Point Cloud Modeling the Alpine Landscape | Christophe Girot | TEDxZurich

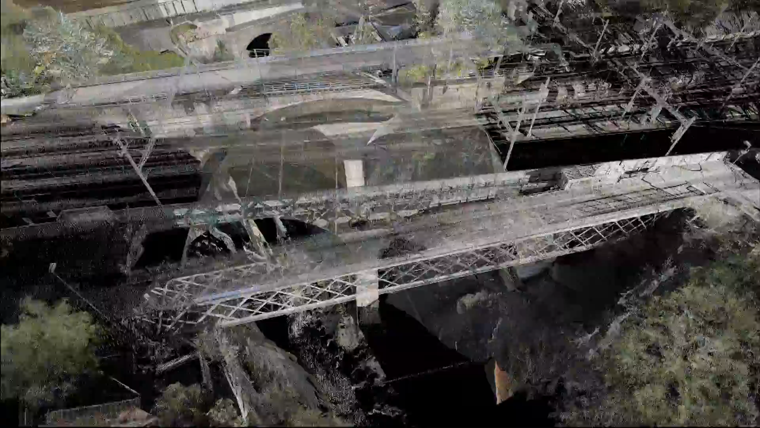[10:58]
Here, we can literally work as engineers, sectionally. We're going to cut through the infrastructure that pours out of the Alps in Gershonen.
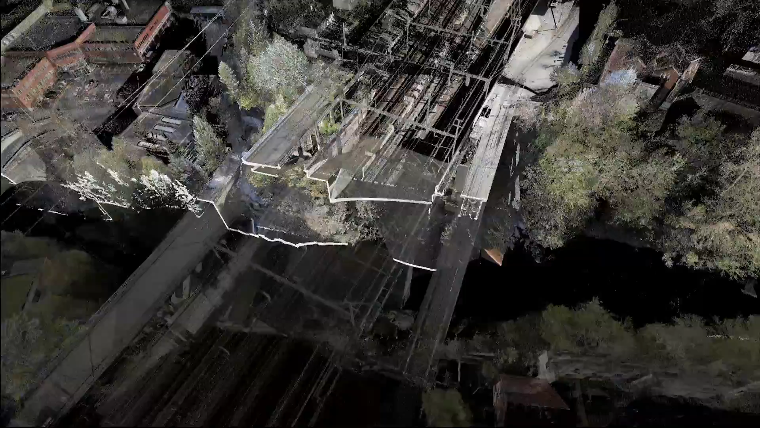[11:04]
And here, you see a very, very precise section showing how the motorway, the railway bridge, etc., works.
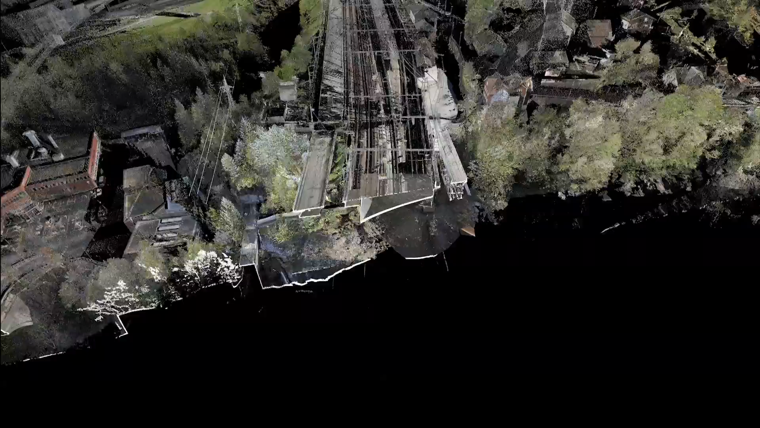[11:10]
And the applications there have been multiple.